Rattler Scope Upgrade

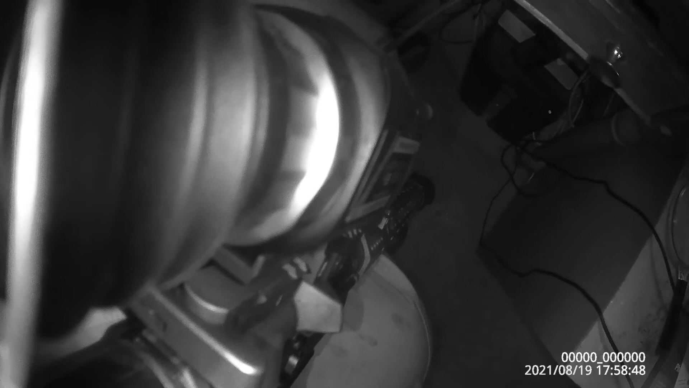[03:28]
And it should be updating it. You see it's updating.
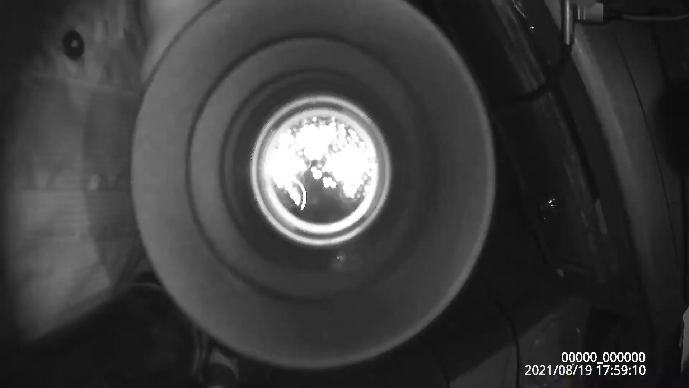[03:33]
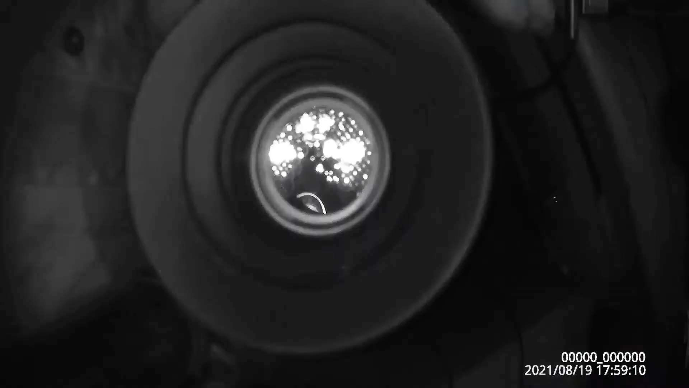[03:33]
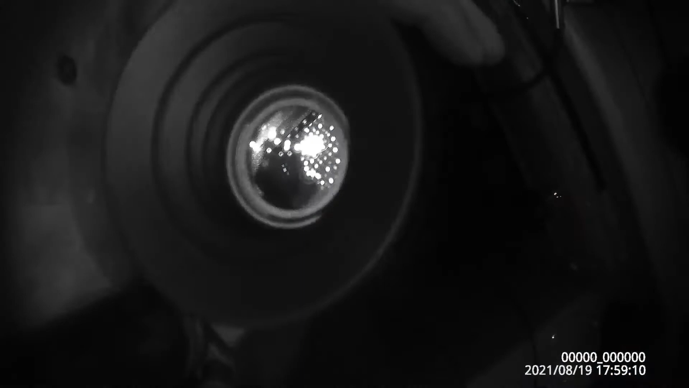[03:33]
You should be able to see that in there. It's updating.
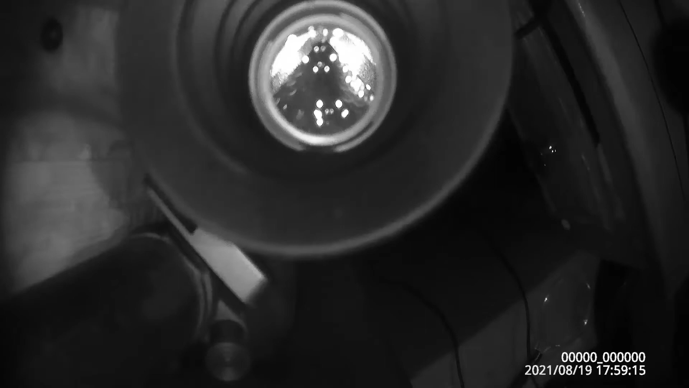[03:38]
It took a little bit to do it. It didn't just automatically come on.